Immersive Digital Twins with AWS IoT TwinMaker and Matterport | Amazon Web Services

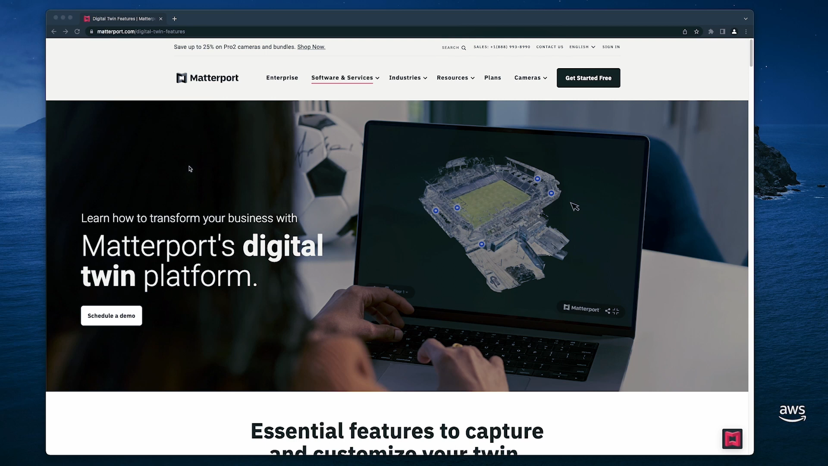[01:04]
Matterport provides a variety of capture options, including capture services.
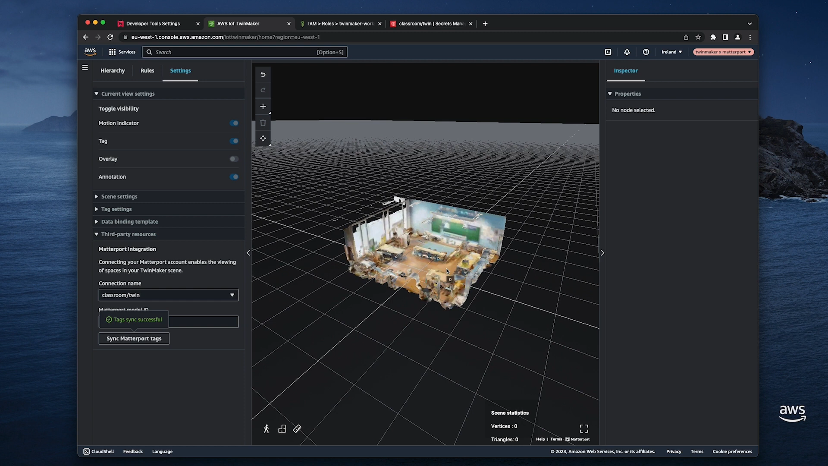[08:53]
That's all good. I'm selecting the tags to attach the data. I'm going to use the data overlays feature of TwinMaker.